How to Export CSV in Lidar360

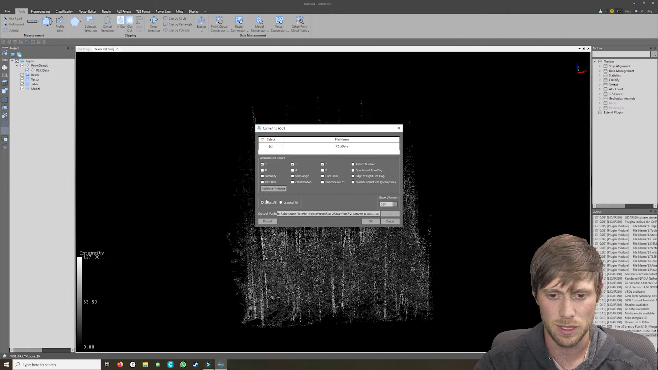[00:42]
If you want it in TXT, then you can select TXT there. Make sure you have your X, Y, and Z. If you want any other data, including in this area here, you want to select those, like your intensity or maybe classifications. And it's pretty simple. You just hit OK. And you're going to get a little progress bar here on the bottom. And once that's complete, you're good to go.